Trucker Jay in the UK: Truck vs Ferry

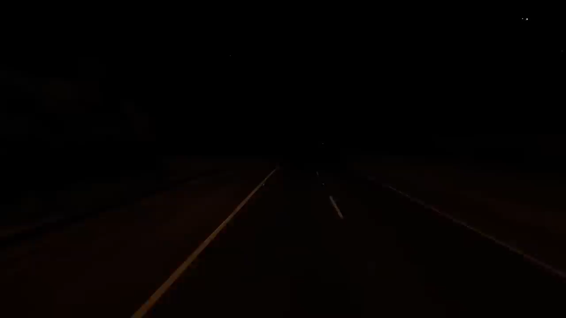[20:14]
Just seen a sign saying parking 2 kilometres. That must be the one I seen on the when I was looking on the map. So I'll slow it down a bit. Everyone's going to overtake me anyway, so I'll slow it down a bit and then hopefully it's not full. Stop at the services. Oh, that was it.
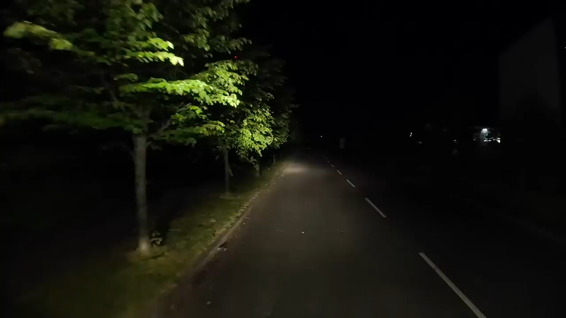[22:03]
you have reached your destination. Trees. And I think it's here on the right. I think this, in fact, that is it. It's this one on the right here. So that'll do. Lock it back on brake. And we had 6 minutes left spare. Of ferry mode, so I'm going to turn ferry mode off now.